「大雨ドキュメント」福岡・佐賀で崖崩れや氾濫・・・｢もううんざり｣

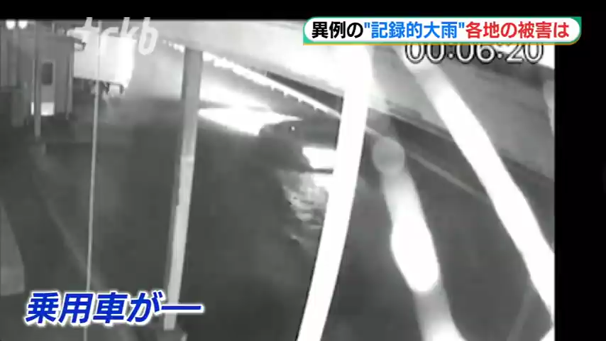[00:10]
川のようになった道路でいきなり止まりましたエンジンをかけようとしても動きません